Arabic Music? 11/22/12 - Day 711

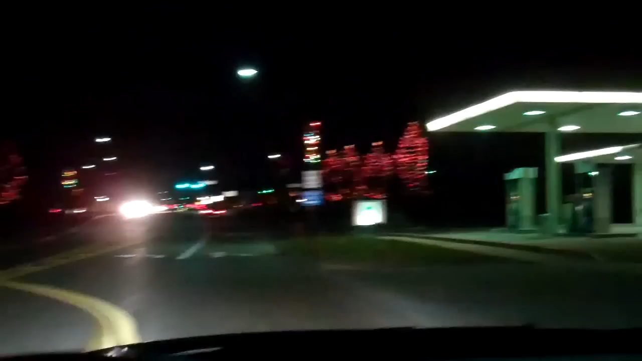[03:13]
Check this out, looks beautiful, doing a beautiful job here. Yep, I would hate to pay their electric bill because all of those are what I call Christmas. They're like, those different bulbs.
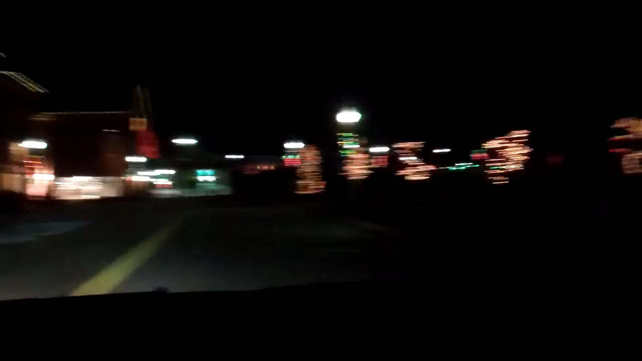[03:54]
Maybe, I don't know, I wasn't down here a lot. And then all of the stuff in the middle, I'm pretty sure that is new too. And it looks good, did a good job.
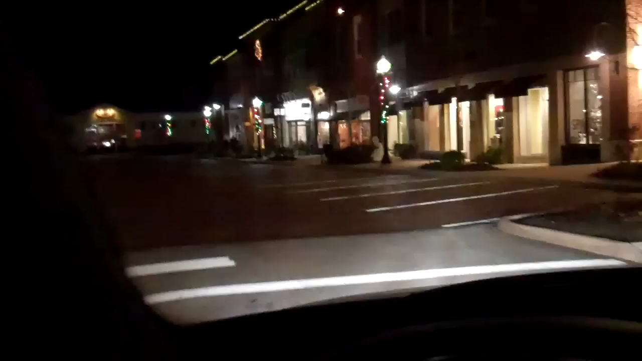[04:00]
It's weird seeing all of this vacant though, I'll be honest. The clock tower as well.